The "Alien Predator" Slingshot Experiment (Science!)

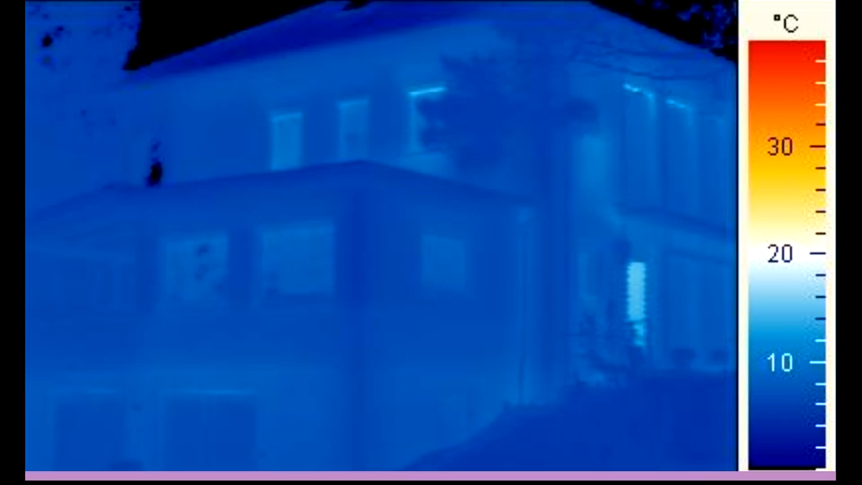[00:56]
So you have like a viewfinder just like a normal camera.
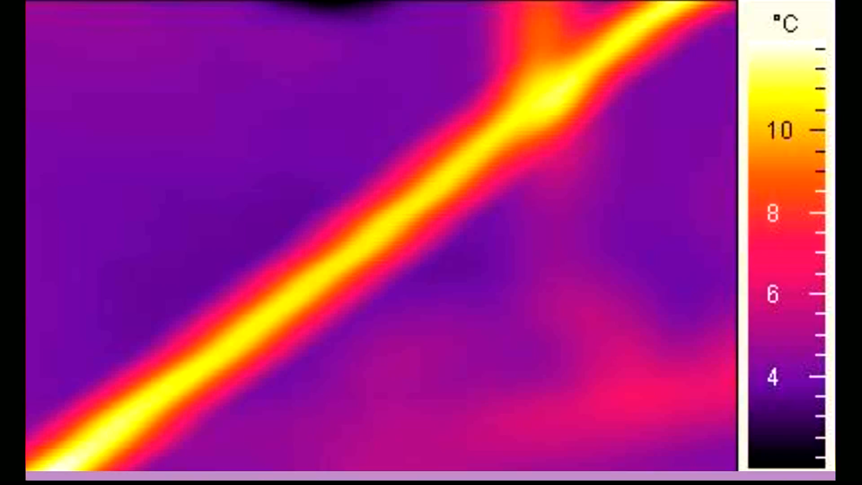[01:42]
And you can see that it's getting warmer.
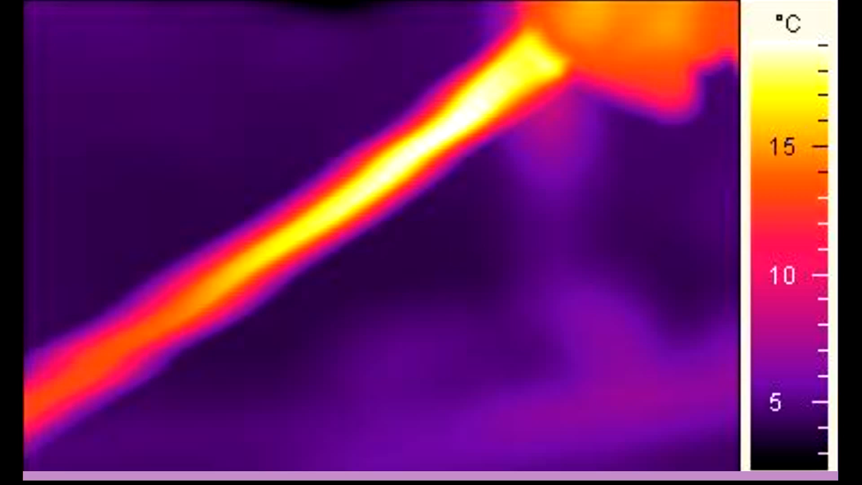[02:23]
Okay, and you see that it's much warmer on the tapered side.